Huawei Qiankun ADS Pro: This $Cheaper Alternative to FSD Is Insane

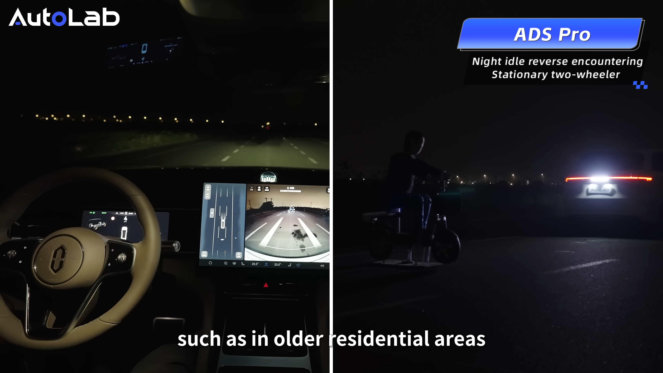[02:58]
when we are idling and reversing in such a narrow space at night at a speed of approximately 4 to 10 kmph the
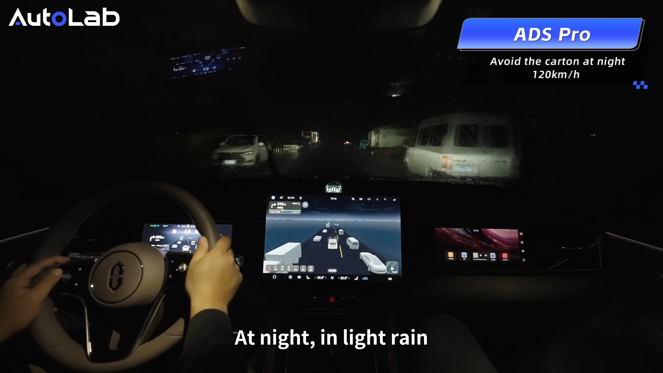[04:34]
centimeter at night in light rain with high beams on we accelerate her to 119 kph and activate nca the system reacts quickly initiating an avoidance maneuver at about 117 kph and successfully avoiding the obstacle visibility and grip are poor at night